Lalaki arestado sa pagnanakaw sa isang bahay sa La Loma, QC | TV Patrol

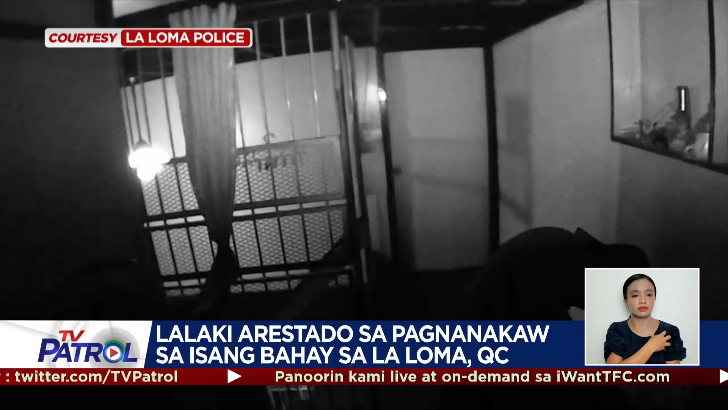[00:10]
nang mismong may-ari ng bahay ang suspect habang tinatangaya ang ilang gamit. Agad umanong tumakas ang suspect, bit-bit ang isang mamahaling speaker.